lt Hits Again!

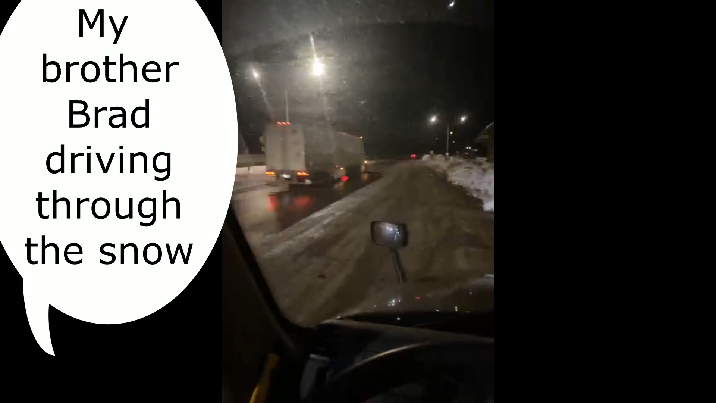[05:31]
We're heading up Donner's Pass. I had to stop, give information to the toll road. But the snow's about 6 foot deep right here. It's supposed to be about 12 feet up there on top. So anyway, we're probably 3 hours from our destination. So I might talk to you then, I might not. Bye. Snow is about, well, it's less now. It's about 12 feet high.